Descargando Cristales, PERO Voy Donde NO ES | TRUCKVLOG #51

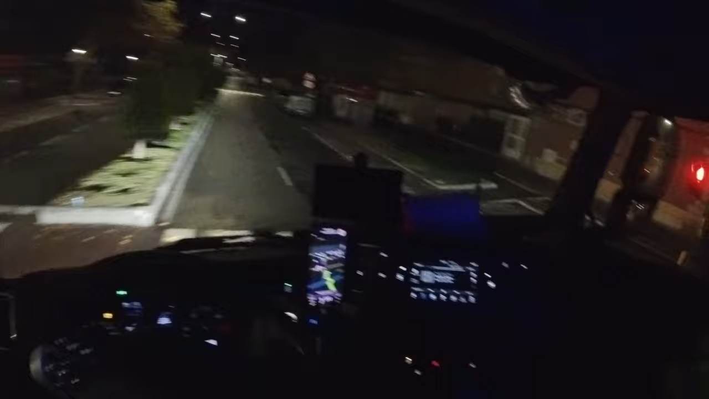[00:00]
Este sitio también es un lugar clásico por donde te traen para los exámenes de sacarte el carnet de camión si te lo sacas en el centro de exámenes de Alcalá de Henares.
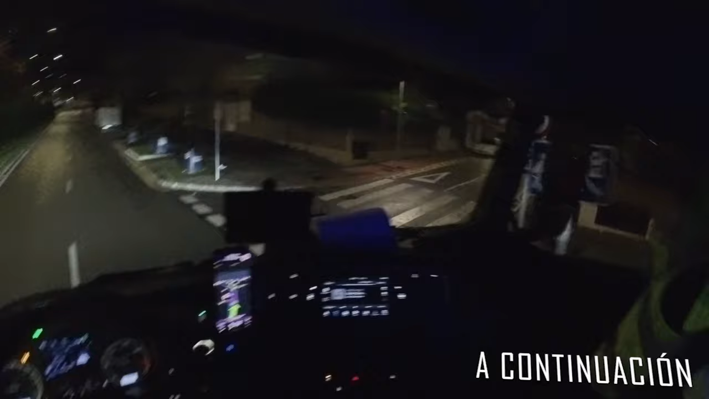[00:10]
A lo mejor me estoy aventurando... Uy, que me subo al bordillo.
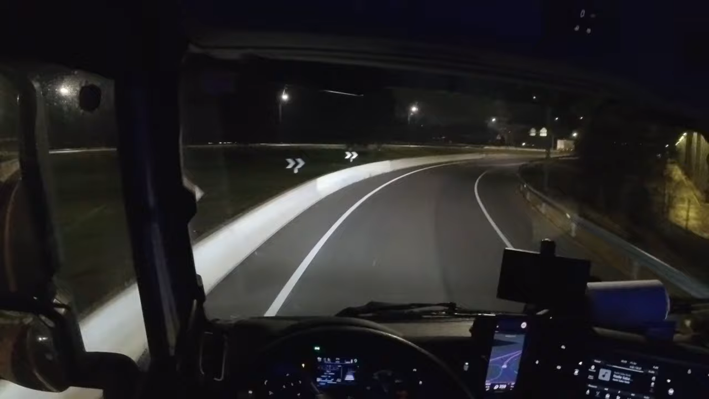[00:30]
No sé si recordáis el último vídeo, si no lo habéis visto echadle un vistazo al canal. Pero venimos de cargar lunas en Ralarsa. Y estoy ahora mismo frente a la base aérea de Torrejón, que por aquí veréis el cartel ahora mismo. Ejército del aire y del espacio. Base aérea de Torrejón.
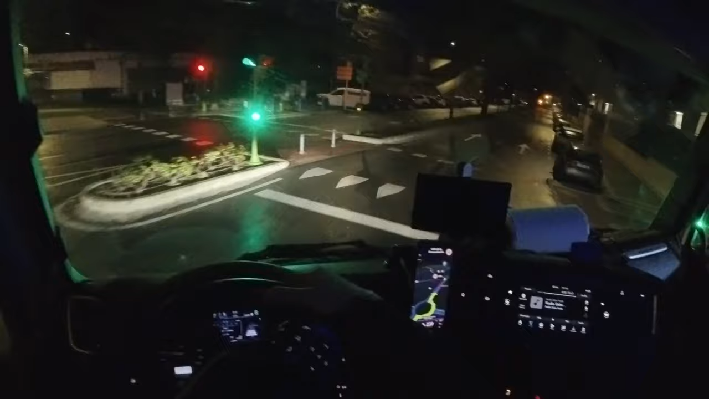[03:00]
Pasar por aquí a estas horas de la mañana es un gustazo, porque no hay nadie. Pero de día esto es un martirio con un montonazo de tráfico, gente que le han regalado el carnet en la tómbola. Y cosas que ya todos sabréis.
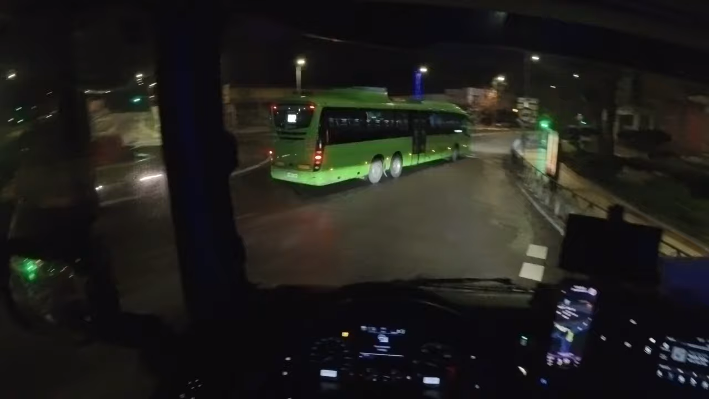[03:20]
El autobús prácticamente vacío, había una sola persona dentro y yo, somos los únicos que existimos por aquí. Nunca había pasado a estas horas por aquí. Siempre que vengo es relativamente de día. O a las 8 o 9 de la noche, cuando todavía hay movimiento. Ahora está todo desierto. Ni siquiera unos churros nos podemos pillar.
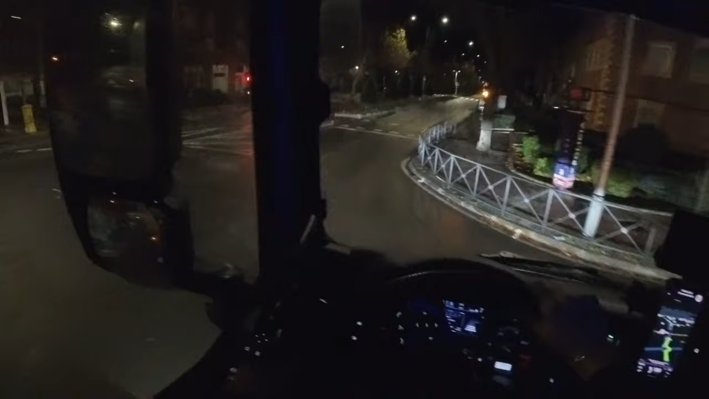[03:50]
Este sitio también es un lugar clásico por donde te traen para los exámenes de sacarte el carnet de camión si te lo sacas en el centro de exámenes de Alcalá de Henares. Te suelen traer bastante, bastante por aquí.
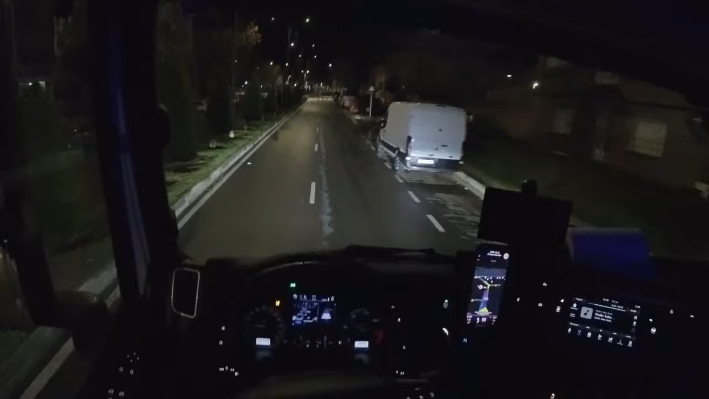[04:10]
Y siempre te dicen que como los carriles son tan estrechitos, tú con el camión no puedes ir únicamente por el carril derecho. Es imposible.
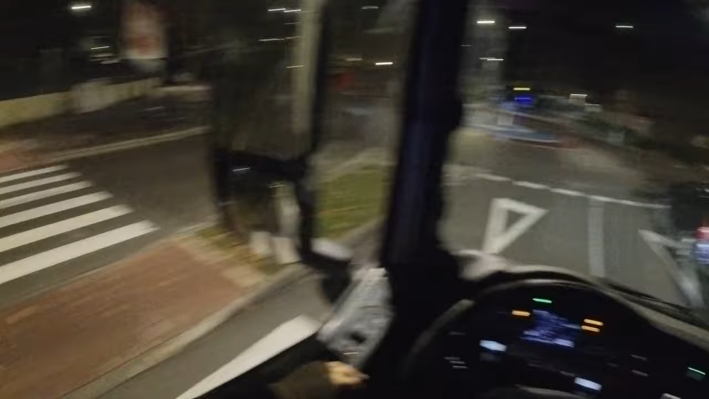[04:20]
Y te dicen que ocupes los dos carriles y ya está, que es lo que hay. A la derecha en la rotonda. Anda, hay gente en la calle. ¿Qué hacen tan tarde en la calle? Una señora joven con un abuelete. A lo mejor el abuelete quería salir a pasear. Y la señora joven es la que lo está cuidando. ¿Veis? Dice el Parque Europa hacia adelante, pero nosotros nos vamos a la derecha. Nos abrimos bien porque tenemos coches aparcados al lado.
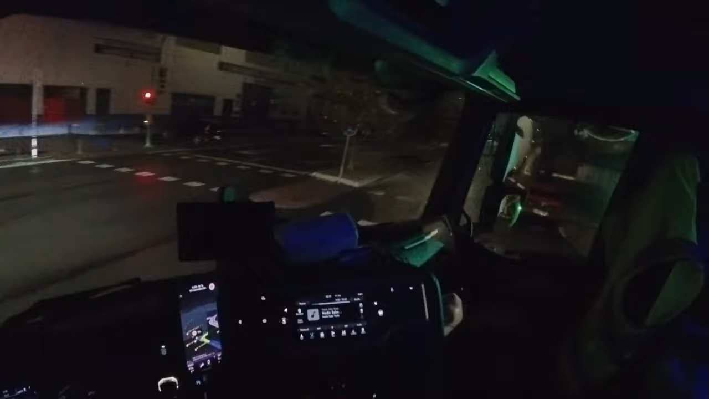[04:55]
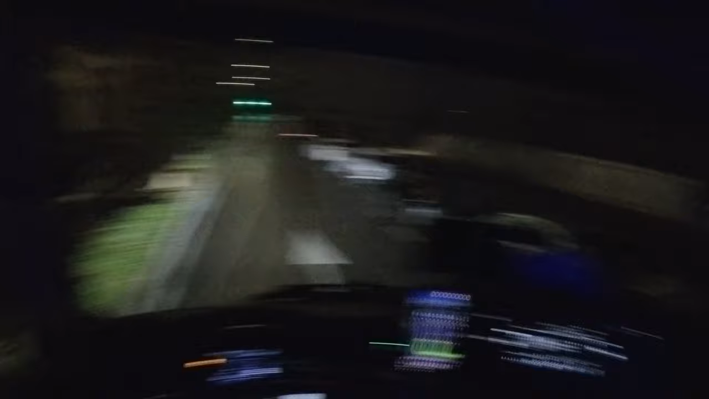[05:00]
Y tenemos cuidadito con el árbol, cuidadito con los coches. Y pasamos. Como digo, es un gusto que pasemos por aquí a estas horas. Porque pasamos cuando
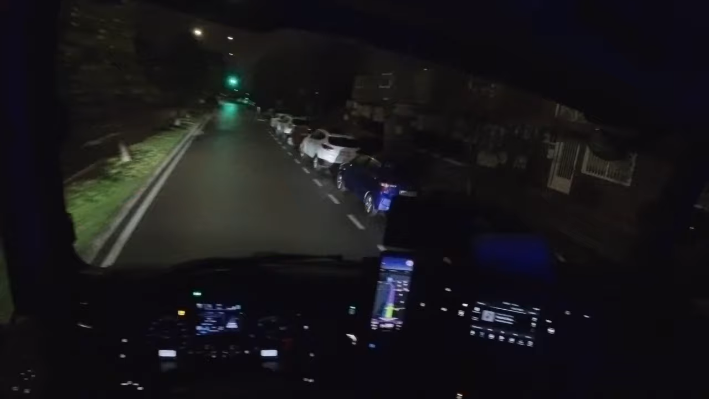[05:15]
la gente está despierta y esto sería un absoluto caos. Por aquí no suelen pasar camiones porque los árboles están bastante dentro de la carretera. Acabo de acariciar una hojita de ese árbol con el espejo del camión. Está fea la cosa por aquí, ¿eh? Esta semana no paro de pasar por sitios bastante estrechitos.
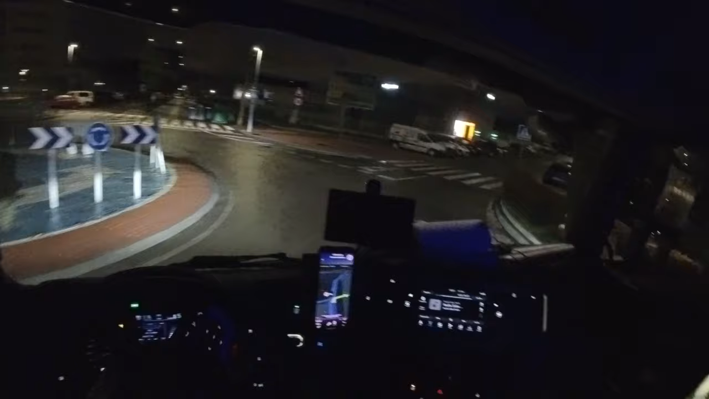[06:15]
La primera salida. Y te pueden reventar un espejo.
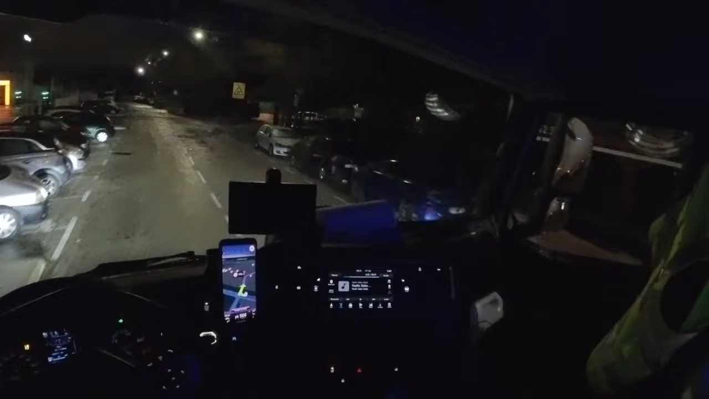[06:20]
Vale, ya estamos en nuestra calle objetivo y yo pensaba que esto iba a estar más libre de coches aparcados. Veremos cuando lleguemos frente a la empresa donde hay que descargar. Porque está todo llenito, llenito de coches. Vale, por ahí a lo lejos sí que se ve un pelín más libre. Vamos a tener suerte. Ya es zona bastante más industrial. Aquí tenemos un camión aparcado.
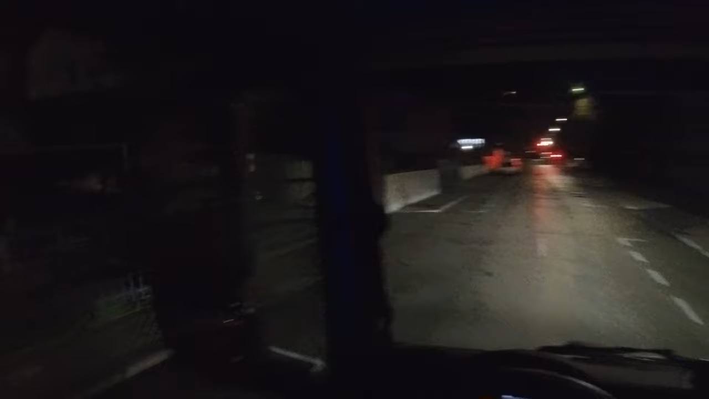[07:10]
Eso es. Su destino queda a la izquierda. Es donde está esta furgoneta. Y si yo me aparco aquí, lo más posible es que estorbe.
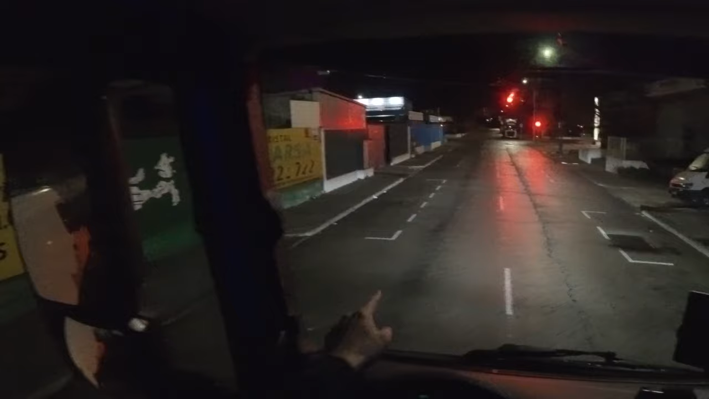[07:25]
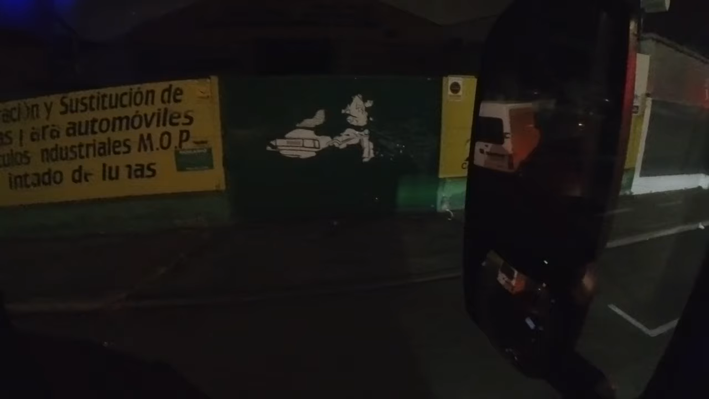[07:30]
Con lo ideal que habría sido para mí que esa furgoneta no hubiese estado ahí.
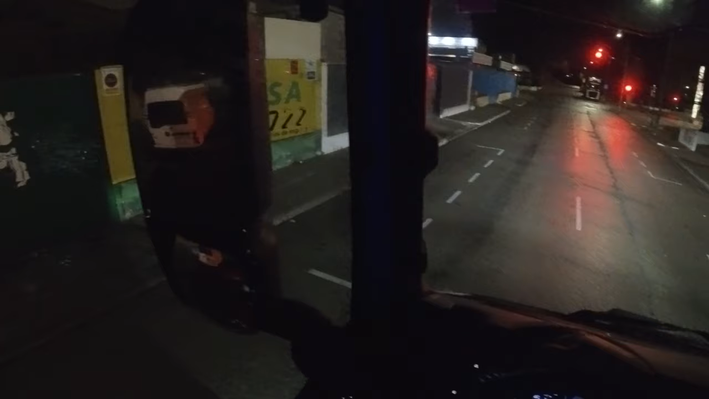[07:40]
A ver, voy a acercarme a esta verja. A ver si tiene pinta de que esto esté operativo y funcione y alguien trabaje dentro. Porque no parece. Pero claro. A lo mejor me estoy aventurando yo a